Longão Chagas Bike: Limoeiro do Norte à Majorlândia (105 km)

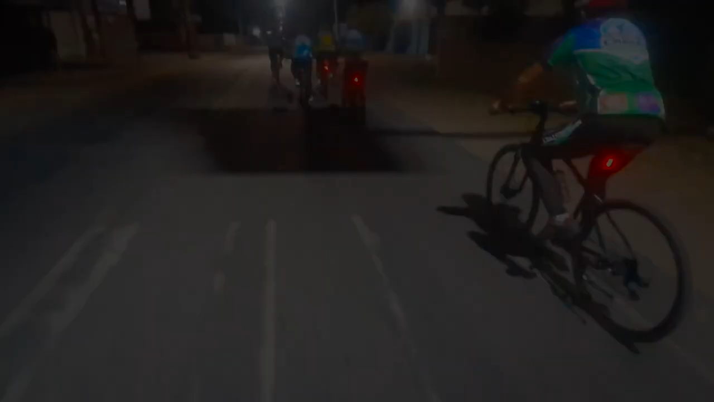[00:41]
Começando agora o pedal da praia, são 1h10, salvo engano, acho que é, deixa eu ver aqui, 1h07, tá?